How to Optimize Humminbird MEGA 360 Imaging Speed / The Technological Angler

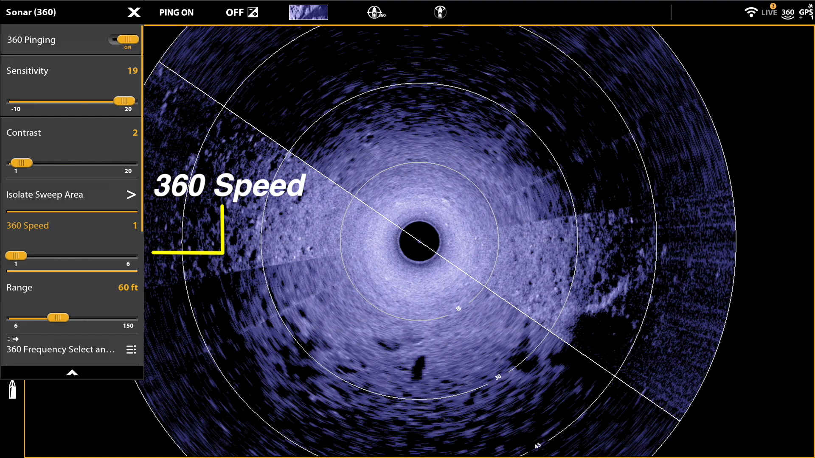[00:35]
And by far, the best way to optimize this balance is to adjust your 360 speed.
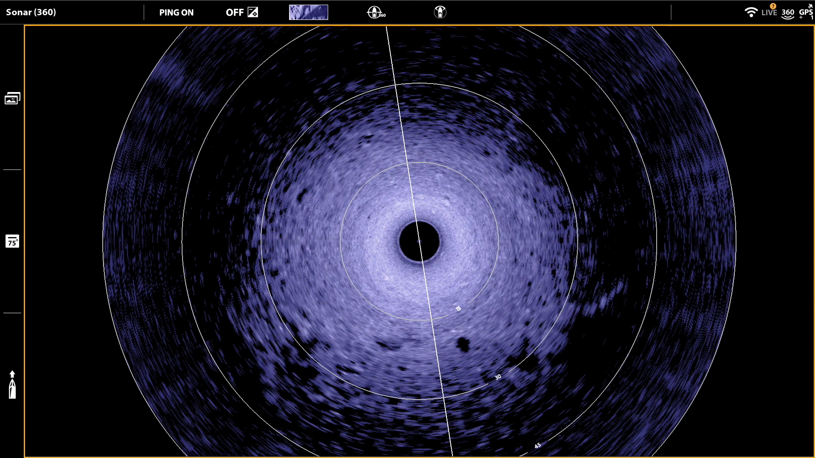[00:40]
The 360 speed setting adjusts the rate at which the transducer rotates within the water. And quite simply, the slower it rotates,
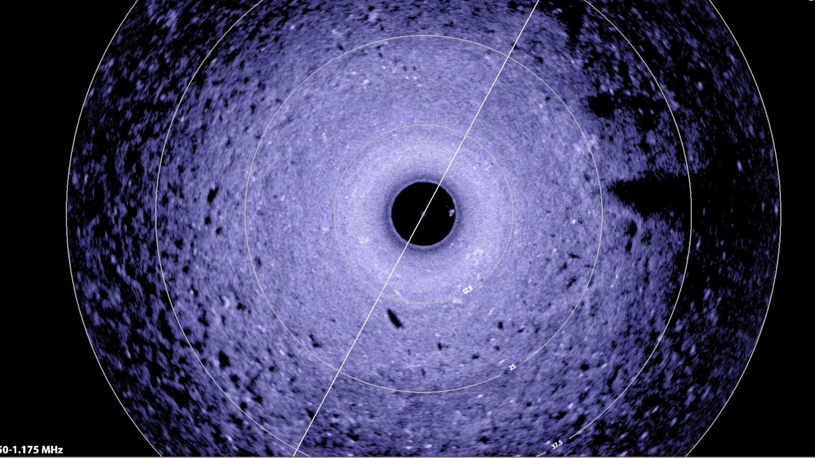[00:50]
the more clear and crisp your 360 images will be. 360 speed has settings that range from 1 to 6.
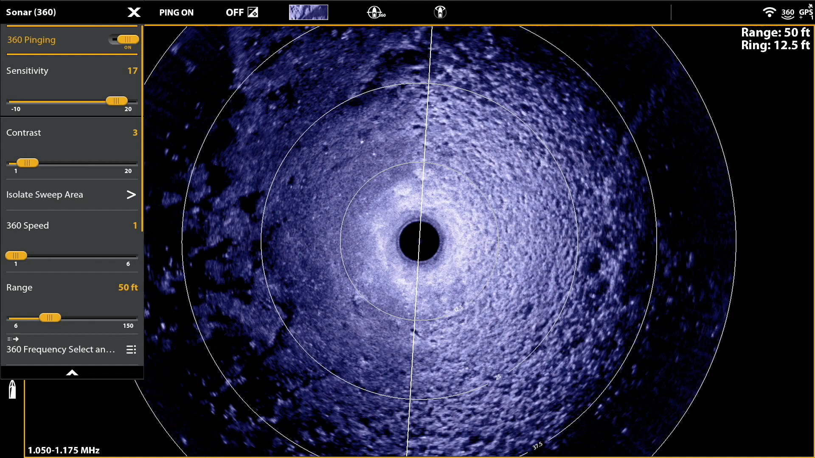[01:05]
it takes about 80 seconds for the transducer to rotate completely around the circle.
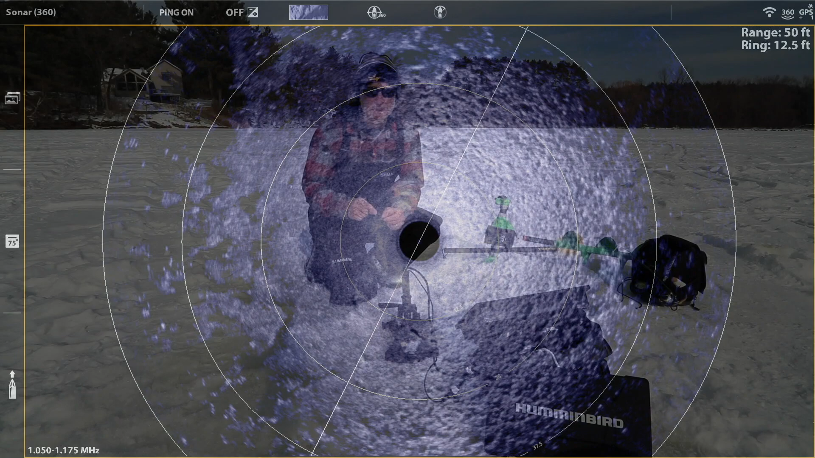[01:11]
Now that means you'll get a fresh look at structure and fish twice within that period, or about every 40 seconds.
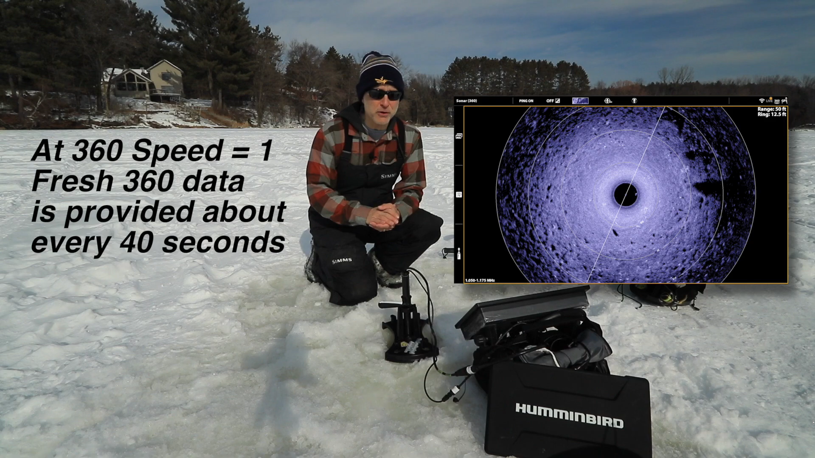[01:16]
At a 360 speed setting of 2, the transducer rotates around the circle in just under a minute.
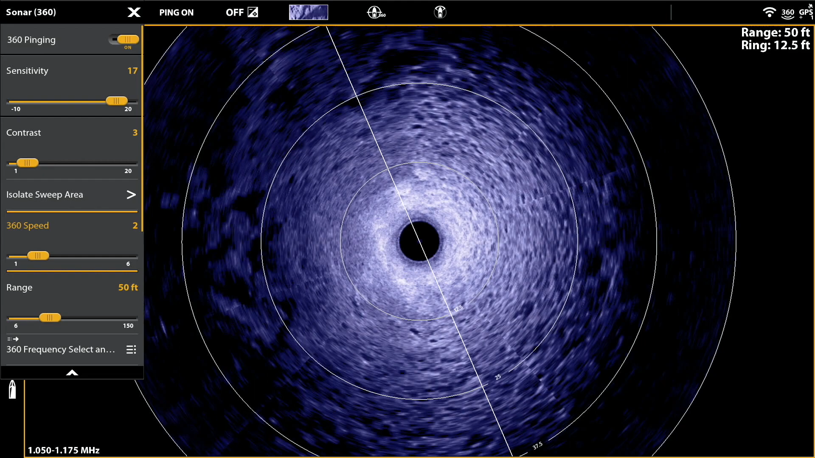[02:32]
If I need even more detail, it's easy enough for me to slow down my 360 speed, and get a 360 image with optimized quality and clarity.
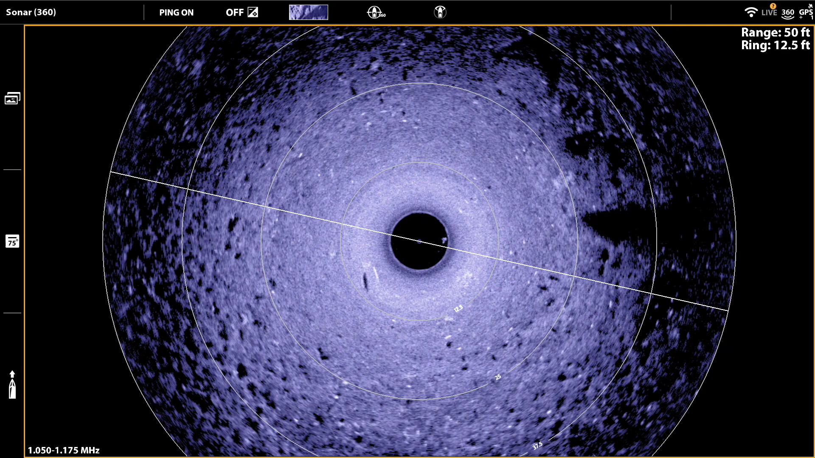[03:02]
That quick and simple adjustment will help you to strike the right balance between image timeliness and image quality and clarity. R&B